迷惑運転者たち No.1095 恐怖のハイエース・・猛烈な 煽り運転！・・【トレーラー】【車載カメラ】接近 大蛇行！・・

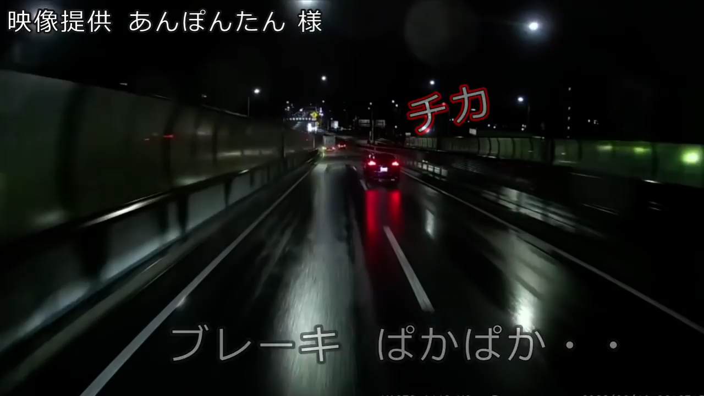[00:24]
なんだよ、なんだったら左寄れよ、おい。お？左寄って止まるって言うやろ。俺はこのまま逃げちゃう。